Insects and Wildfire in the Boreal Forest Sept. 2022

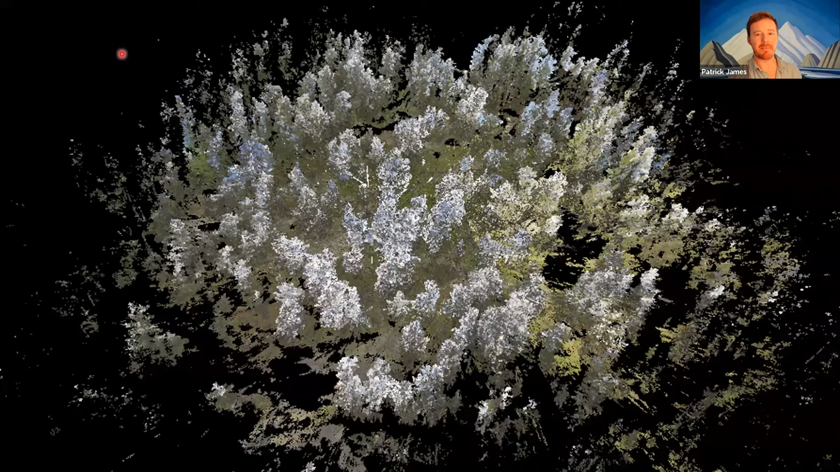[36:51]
And when we run these scans we can produce these cool images and i'm a bit of a newbie yet to this technology, but there are these wonderful three dimensional images each one is a point so it's billions of points in space that can be used to. reconstruct stand structure okay and from this virtual version of our stand, we can apply other methods to extract information and in this image you can sort of see our little tripod here that was in the in the stand. Okay, that was used to orient the multiple images and stitch them together.
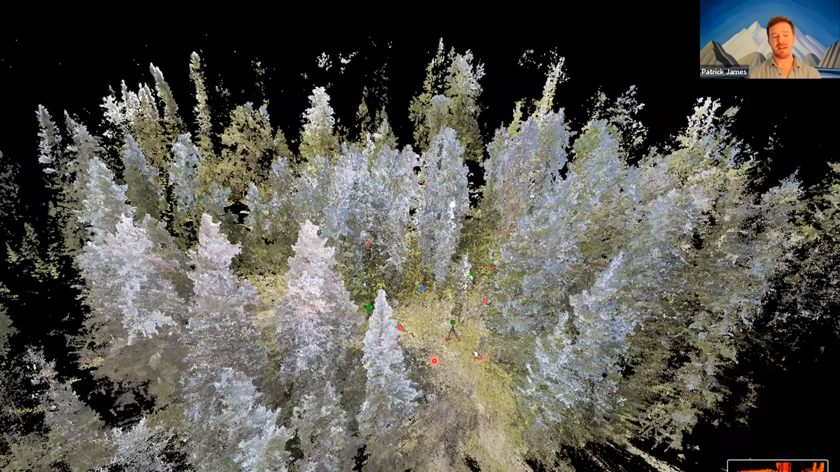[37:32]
And it is wonderful and we can produce a whole bunch of data, but it remains a bit of a challenge as to what what we do with it, there are some techniques that are standard but not all meet our. our needs. And what was interesting in speaking with the like representatives who are helping us set up this technology. And they initially explicitly told us that you should not use this in the forest, this is not what it's designed for it's for architecture purposes interior buildings design. And was fascinated with what we were attempting to do and they ended up being quite helpful and helping us design